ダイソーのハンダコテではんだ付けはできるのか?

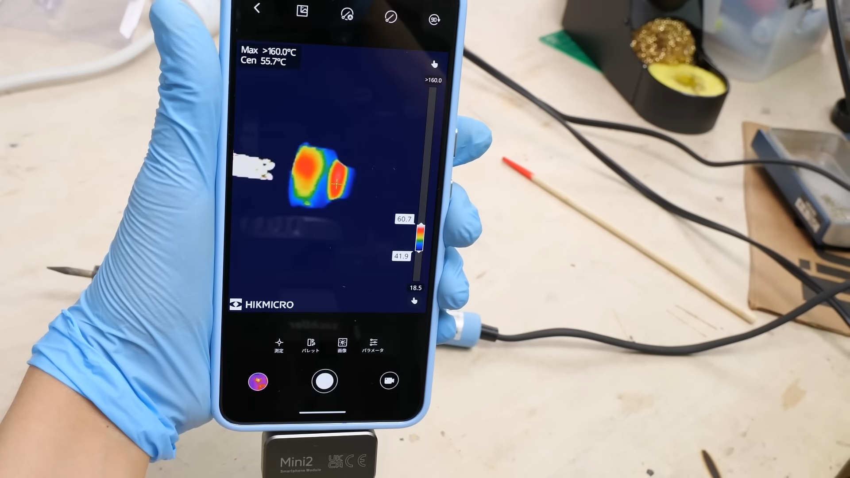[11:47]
あとこれは使っている時に気がついたのですがハンダコテのグリップ部分の温度
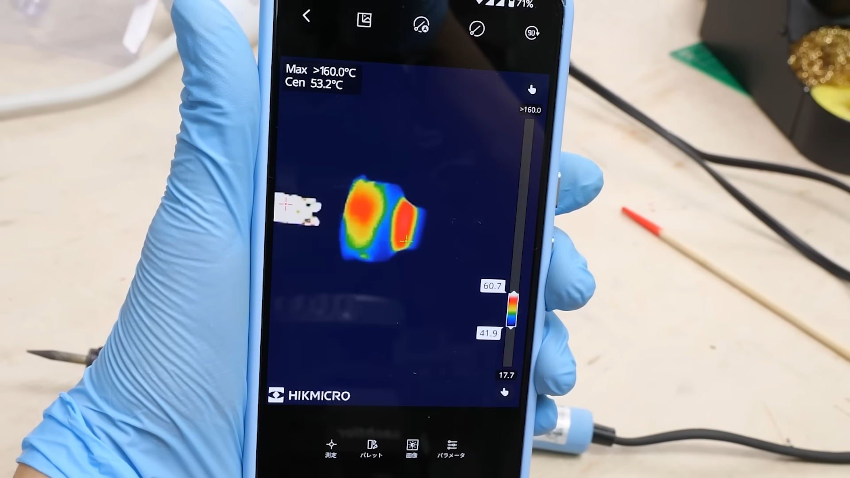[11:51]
だいたい55度から60度程度あります結構厚いです次保守部品が調達できるかも見ていきますハ